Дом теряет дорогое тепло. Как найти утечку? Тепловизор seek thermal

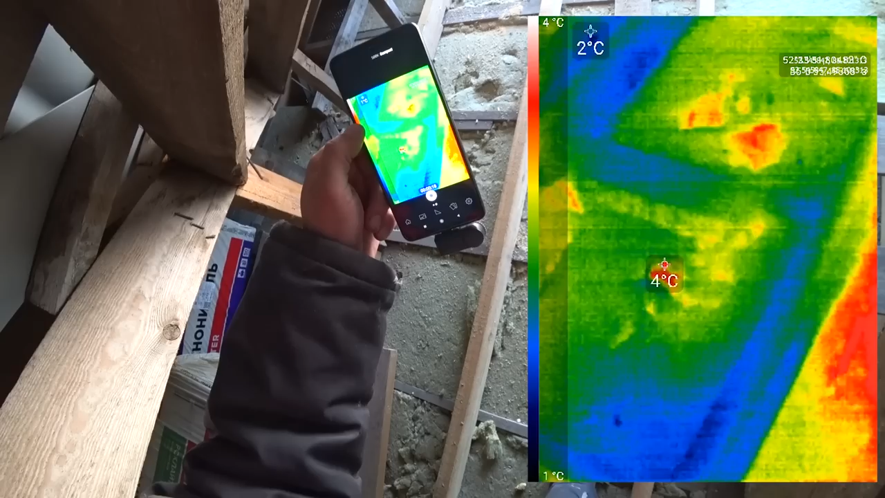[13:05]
On screen: scale top 4°C, scale bottom 1°C
То есть по этим местам можно определить все ваши места утечек теплого воздуха из дома, теплоты.
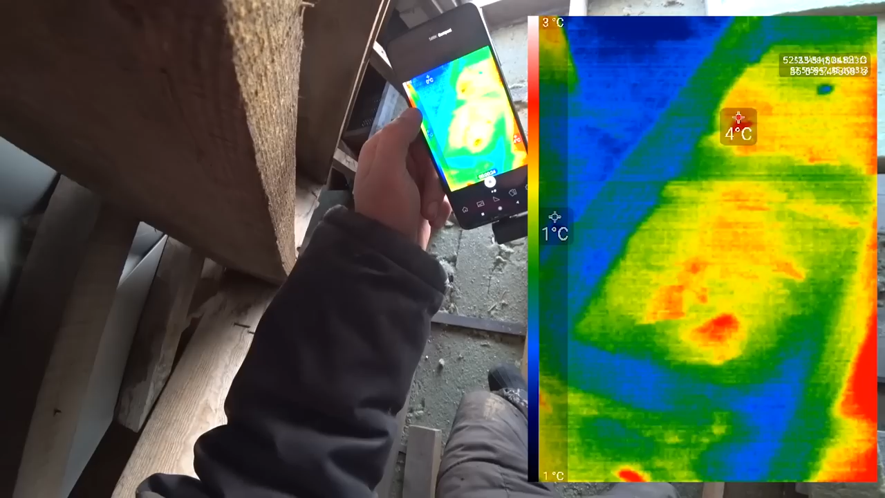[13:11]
On screen: scale top 3°C, scale bottom 1°C
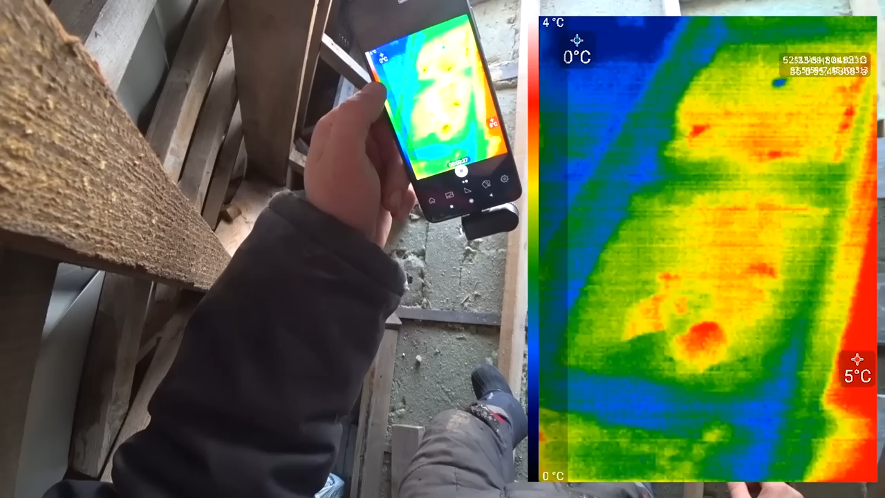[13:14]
On screen: scale top 4°C, scale bottom 0°C
Все потери. И вот эти вещи мы сейчас будем все утеплять хорошенько.
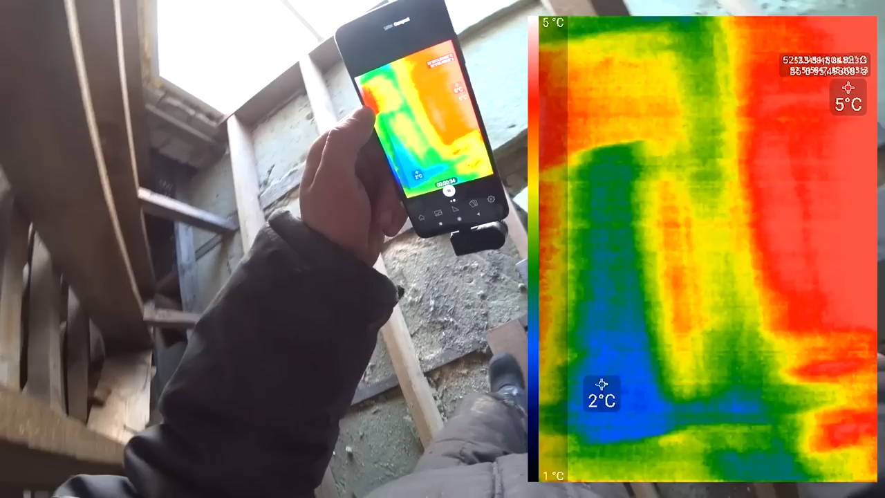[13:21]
On screen: scale top 5°C, scale bottom 1°C
Так, ну здесь видно новая вата. Я ее сейчас уложил только.
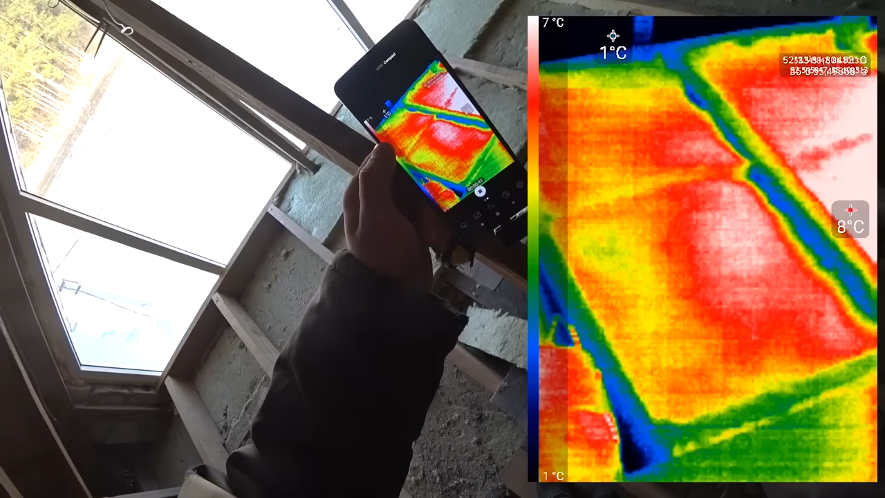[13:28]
On screen: scale top 7°C, scale bottom 1°C
Степла занес, она еще вон прям горячая.
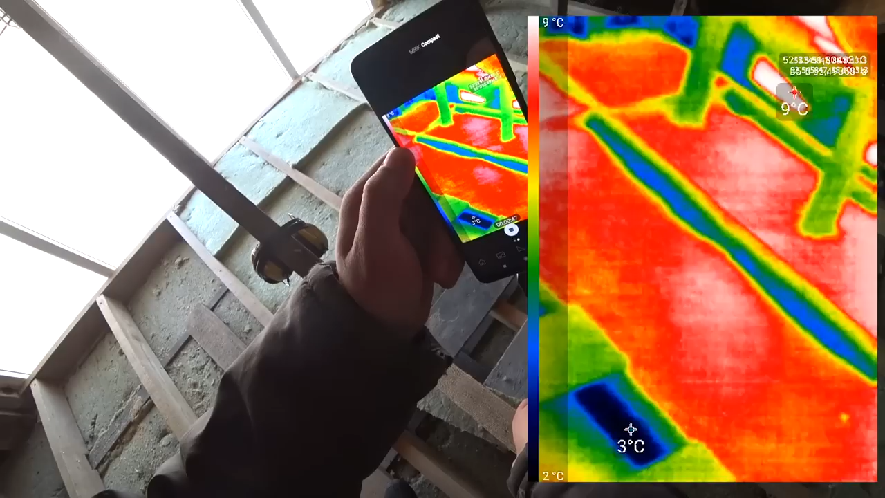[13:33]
On screen: max 9°C, scale top 9°C, scale bottom 2°C
По ней сейчас мало чего обнаружишь. Но я думаю, когда будет холодно, мы увидим, например, вот в местах примыкания балок, можем увидеть тоже утечки.
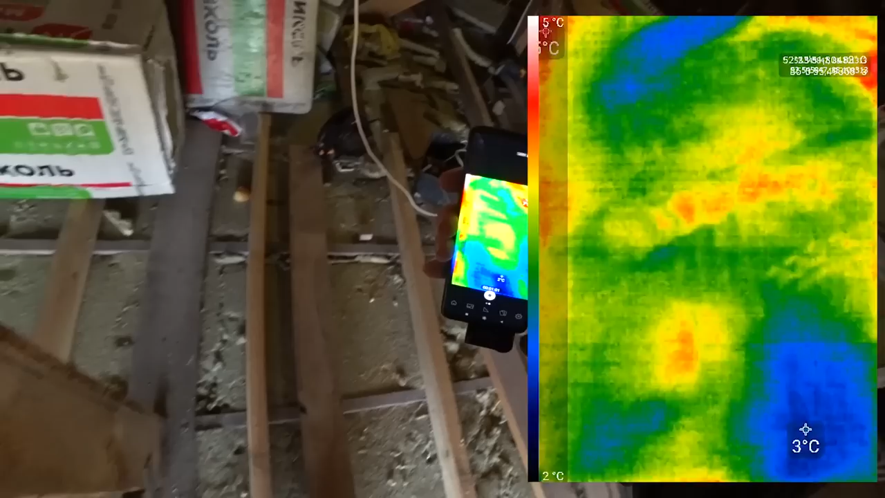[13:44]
On screen: scale bottom 2°C
Так. О, смотрите. Стакан занес я себе кофейку.
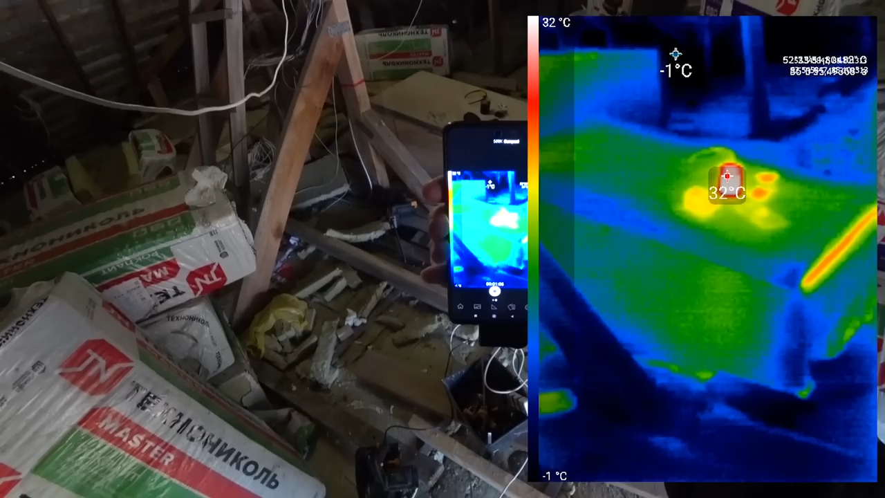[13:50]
On screen: scale top 32°C, scale bottom -1°C
Вот. Это все, что принесенное из дома.
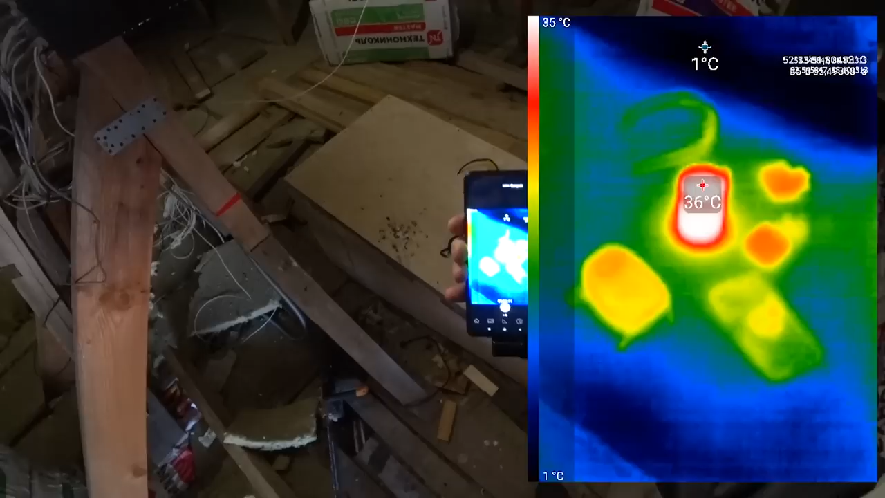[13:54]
On screen: scale top 35°C, scale bottom 1°C
И вот кофе 30-40, он 40, 39-40 градусов.
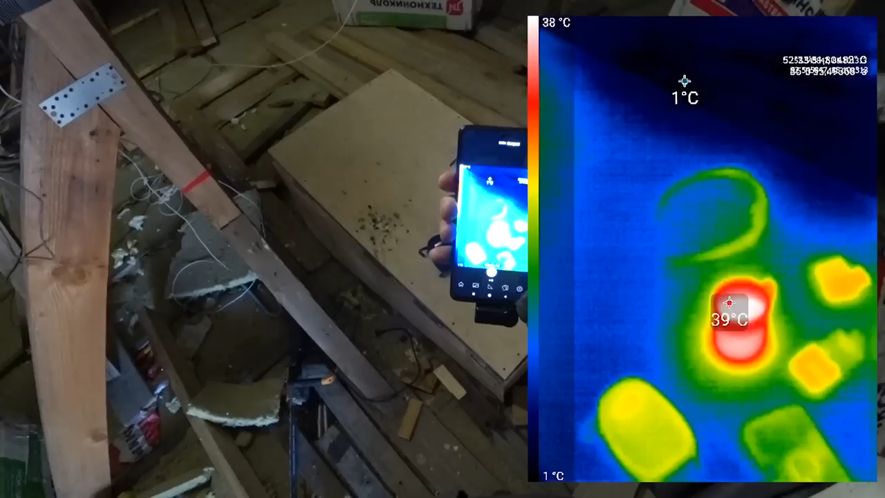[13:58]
On screen: scale top 38°C, scale bottom 1°C
Очки. Вот все видно, что из дома батарейки из кармана достал. Вот.
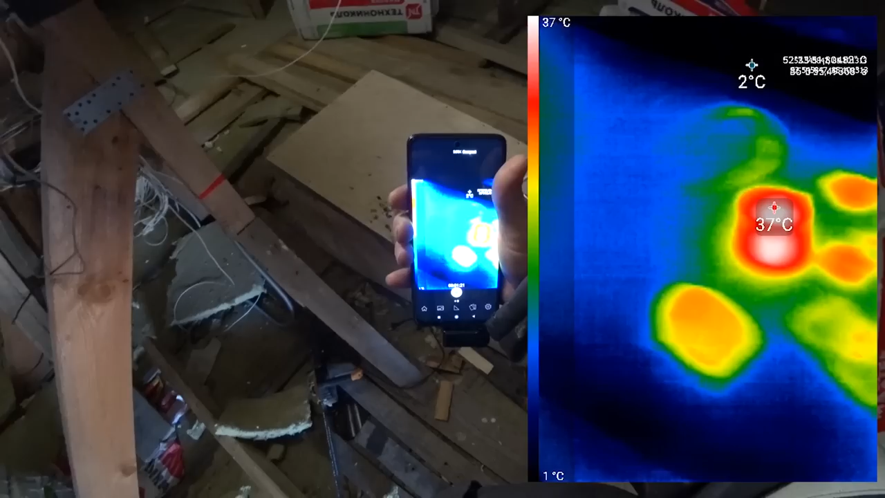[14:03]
On screen: scale top 37°C, scale bottom 1°C
Все это на фоне холодной плиты. Это все горячее. Кстати, по плите мне тоже интересны потери. Сейчас у нас открыта чердачная первый лючок.
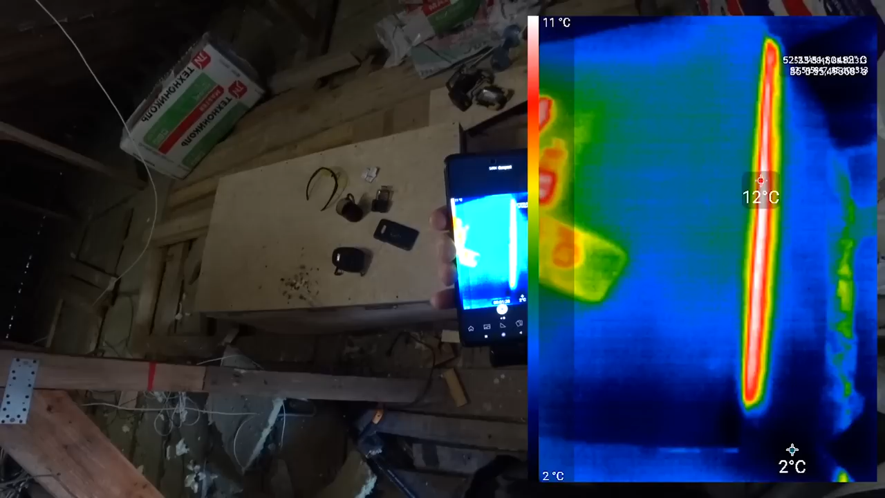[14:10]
On screen: scale top 11°C, scale bottom 2°C
И мы видим, какие потери идут и где.
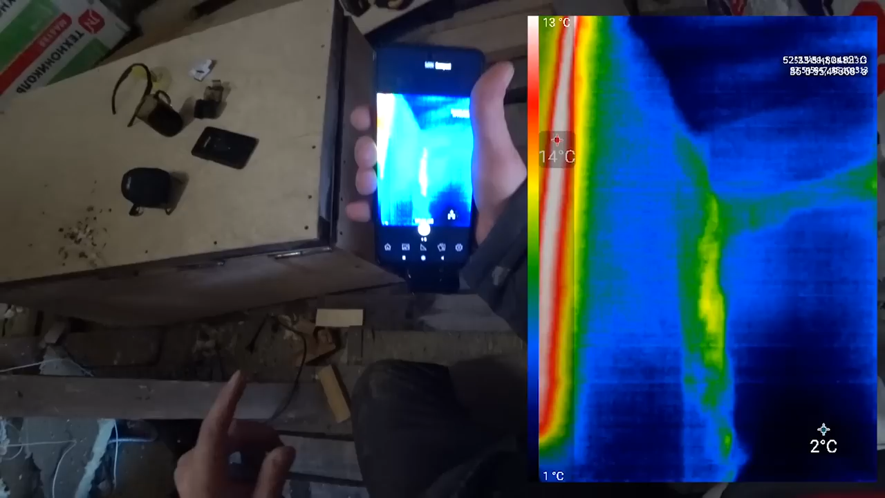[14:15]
On screen: scale top 13°C, scale bottom 1°C
Вот они, видите? Потери примыкания в доме.
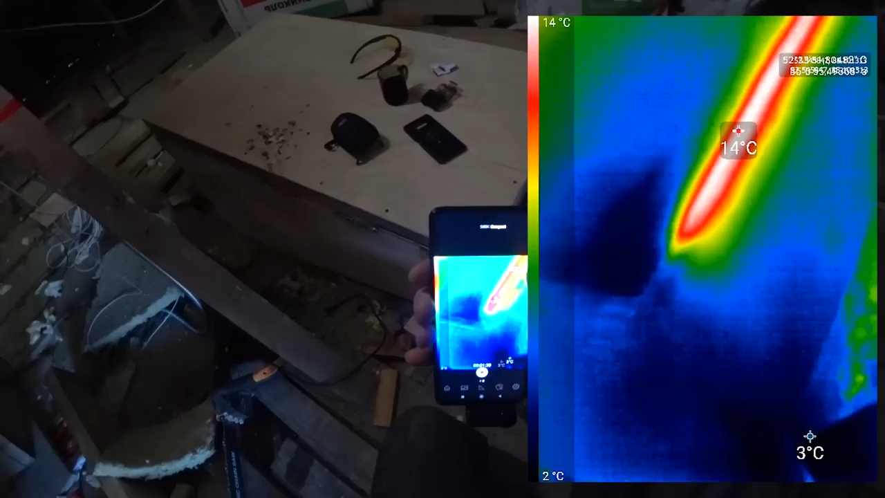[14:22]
On screen: scale top 14°C, scale bottom 2°C
Здесь не очень по шву.
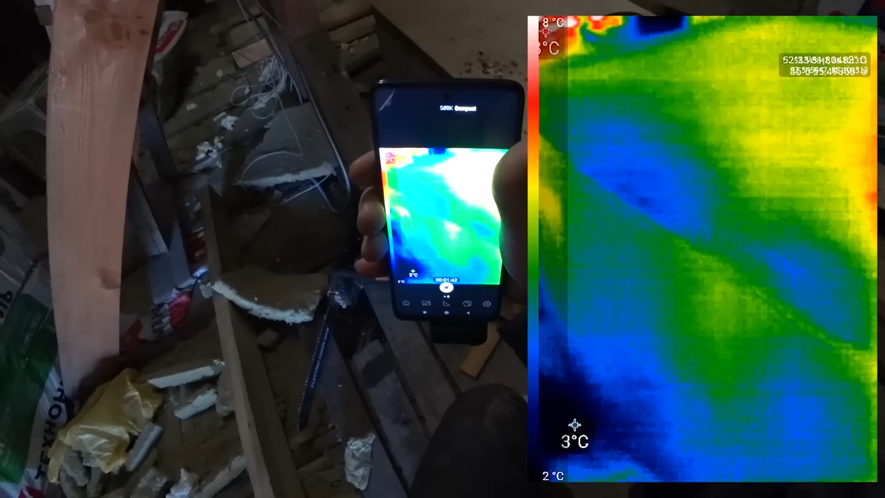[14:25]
On screen: scale bottom 2°C
Вон еще потери идут. Там, наверное, стоит балка или ваты не хватает.
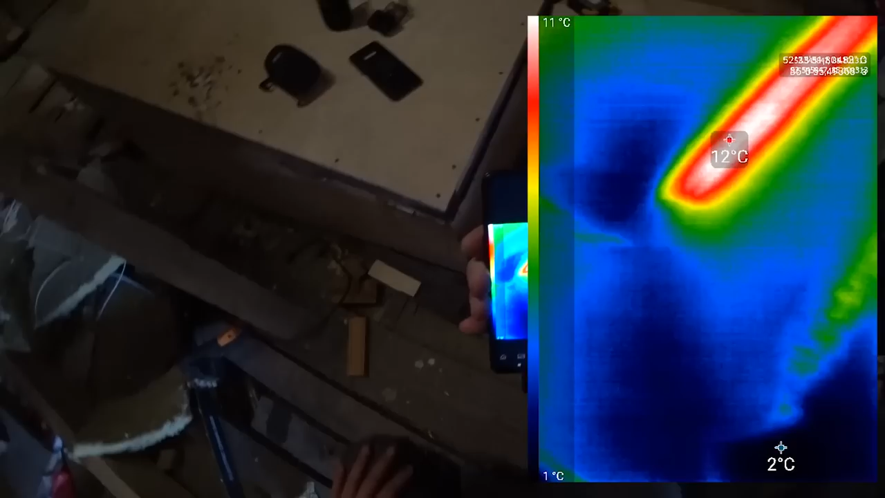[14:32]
On screen: scale top 11°C, scale bottom 1°C
Так. Здесь, значит, хорошо дует, да?
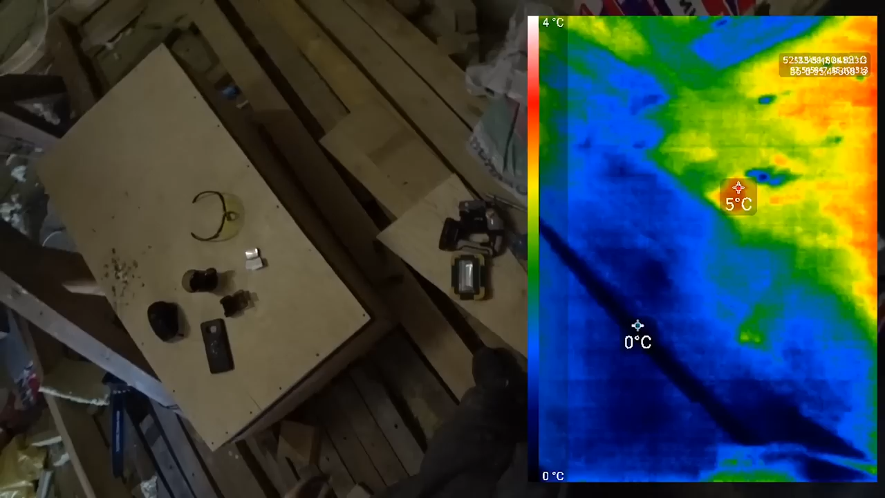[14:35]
С этой стороны. С этой стороны незначительные. В местах саморезов видно, что нагрето.
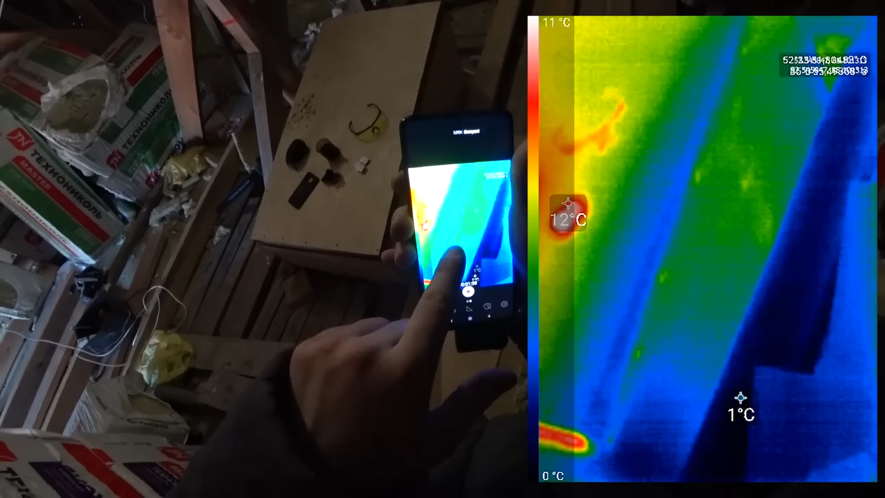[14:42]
On screen: scale top 11°C, scale bottom 0°C
Где саморезы крутил. То есть. Так, ну-ка, здесь.